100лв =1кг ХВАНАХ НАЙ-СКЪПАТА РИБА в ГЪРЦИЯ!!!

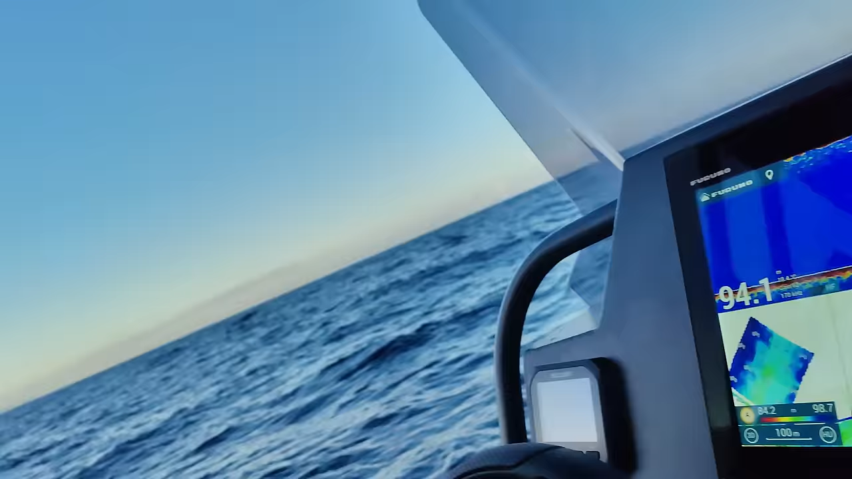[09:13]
Ето това е, нали, другото нещо, е това 3D.
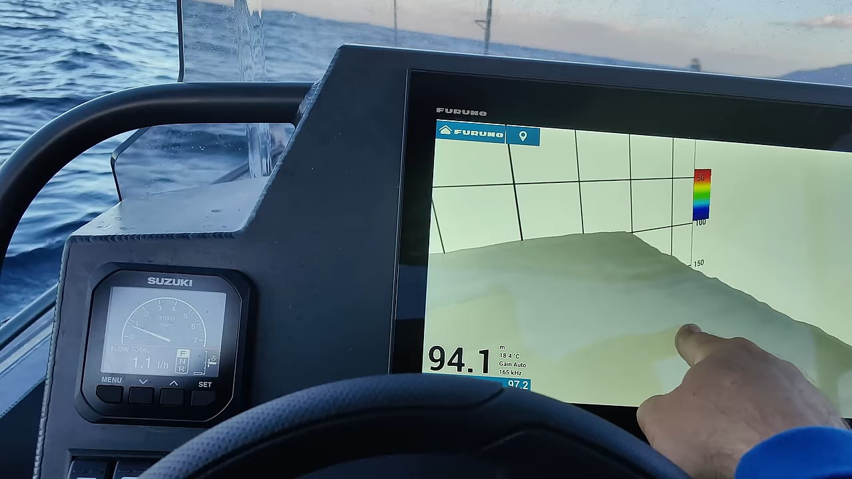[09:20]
On screen: depth 94.1 m, water 18.4°C
Но това ти показва релефа на дъното и рибите също така, струпванията на риби върху дъното. И всеки един момент можеш да ги бележиш и да ги намираш през картографа след това. Но най-голямата екстра,
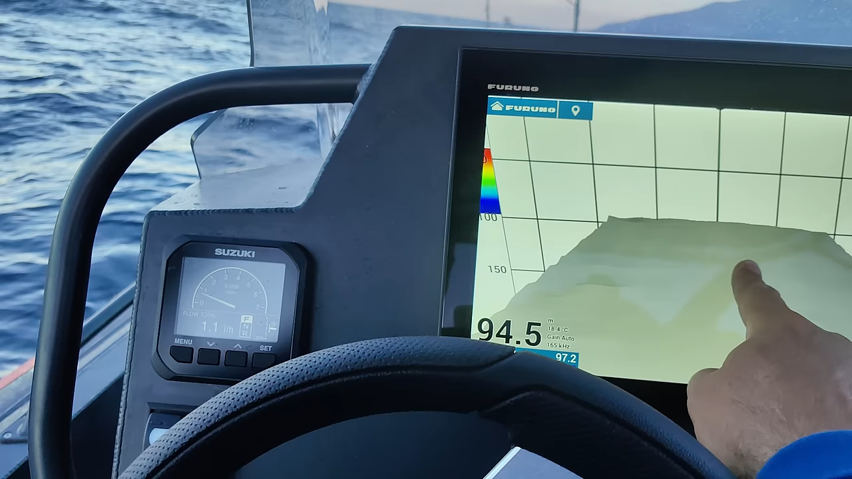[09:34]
On screen: water 18.4°C
която фактически има тази цялата система, не е в самия сонар, тя е в автопилот.
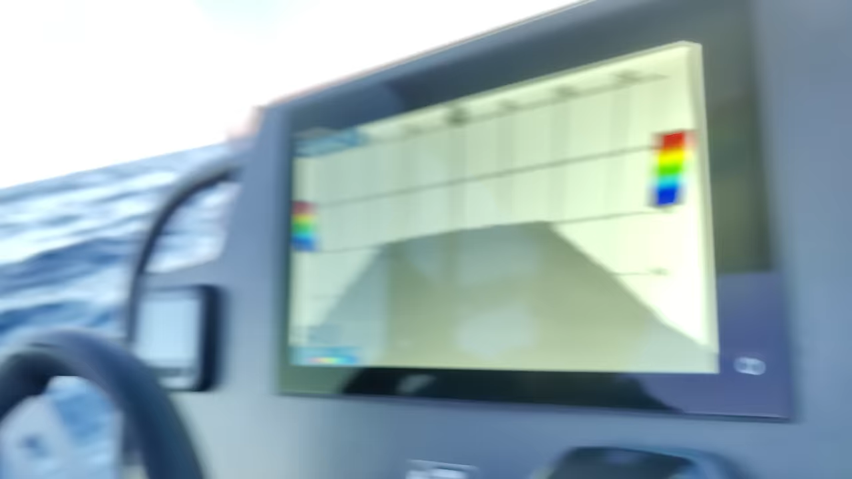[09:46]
Но това нещо е допълнителна функционалност, която е възможна само с новите модели Suzuki двигатели. Ага.
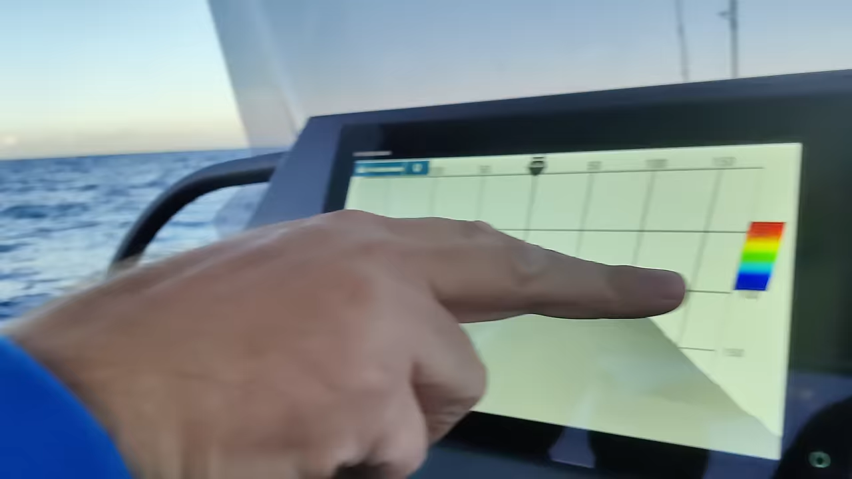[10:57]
В момента автоматично включи на задна и започна да ни държи на място.
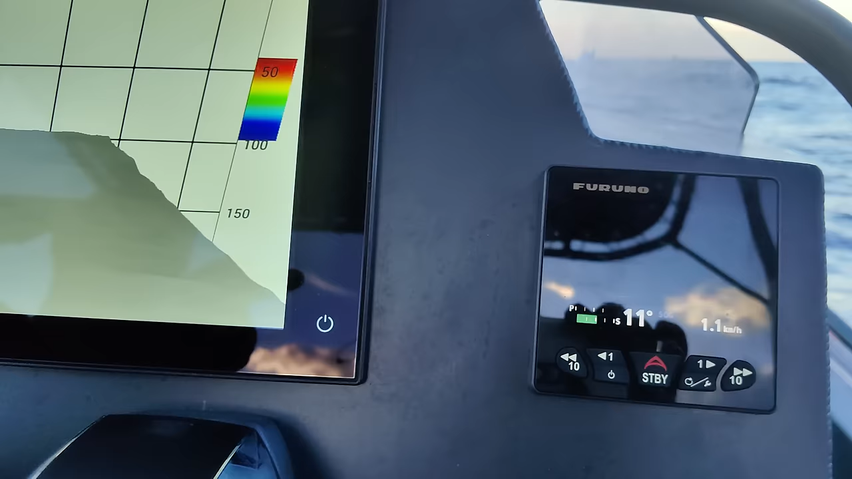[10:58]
Там, където му зададе. Точно така.
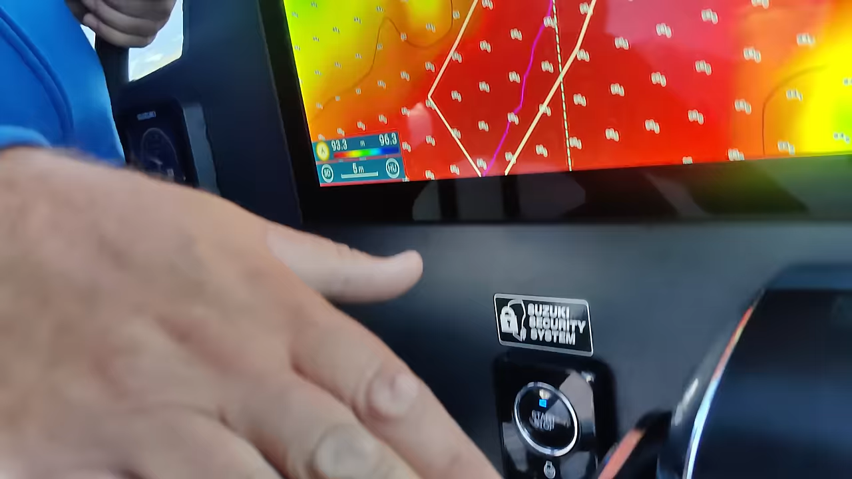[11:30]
Може да видиш, ето джойстика е в неутрална позиция, никой не го пипа. Тук показва в момента N, в момента най-скоро. Сега пусна напред.
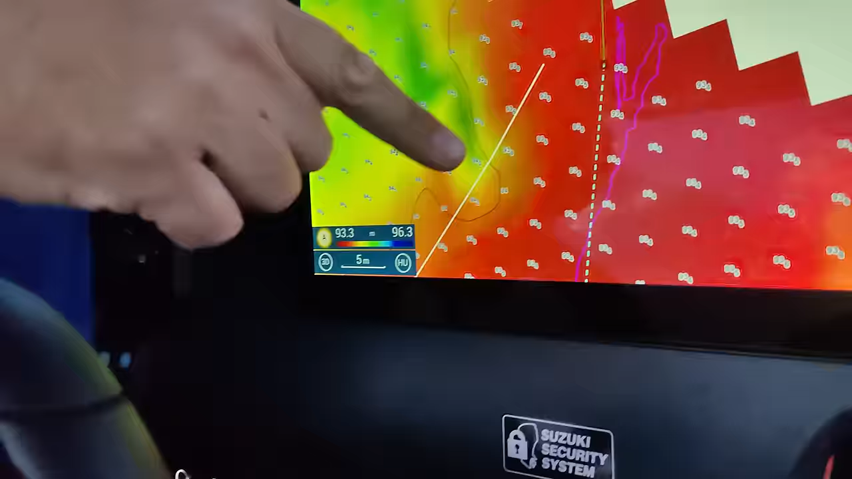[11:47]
Тук в момента сме на 5 метра мащаб.
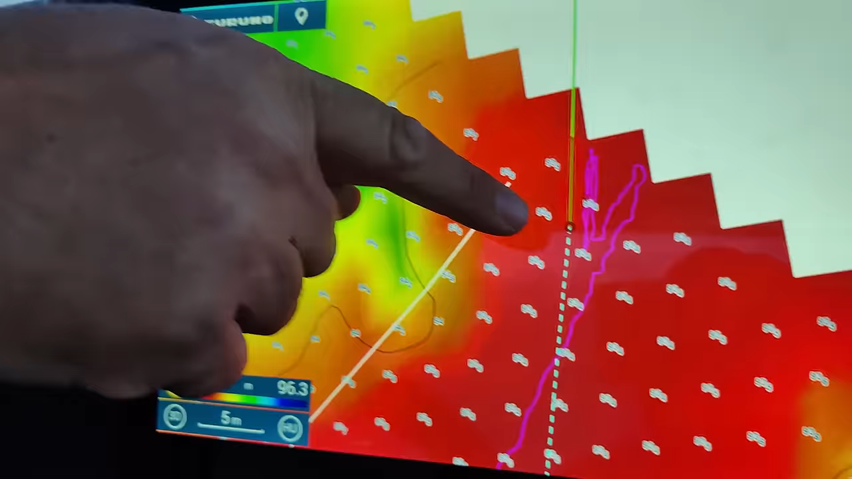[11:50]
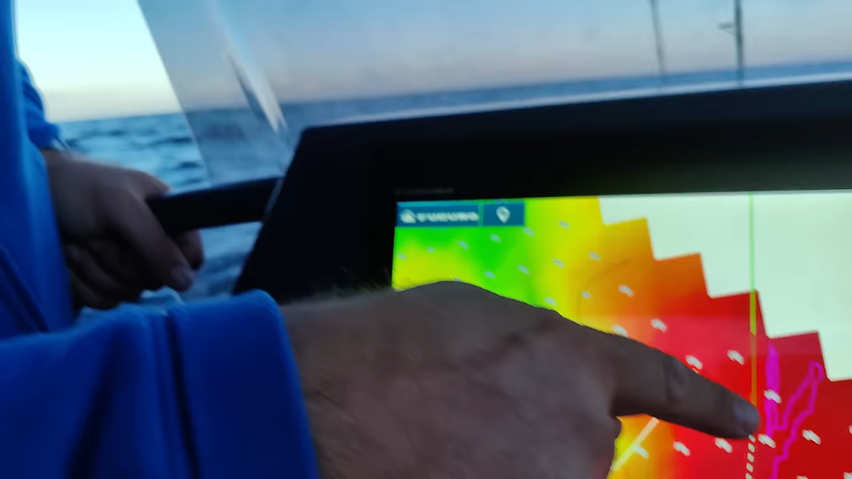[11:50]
Значи държи с точност до 5 метра от позицията, мясо, която сме избрали.